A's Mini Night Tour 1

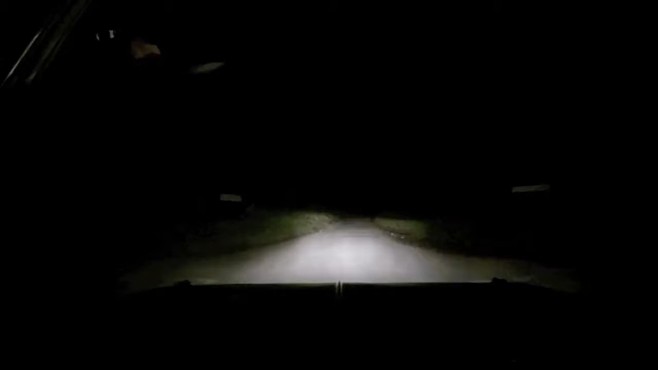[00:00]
Alright, next is the third of a mile, is straight, we know there'll be a left turn on a right bend,
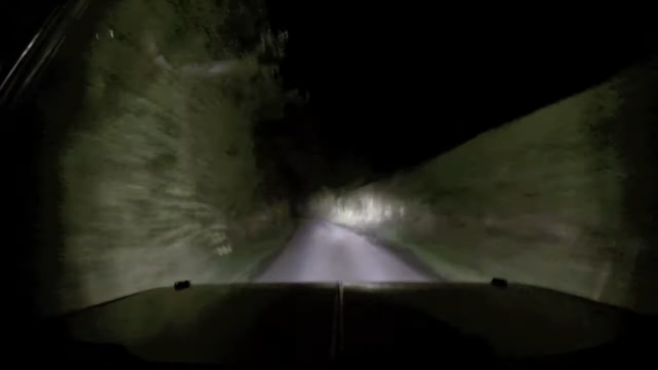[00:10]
it's a right bend but there's a left turn, Jesus.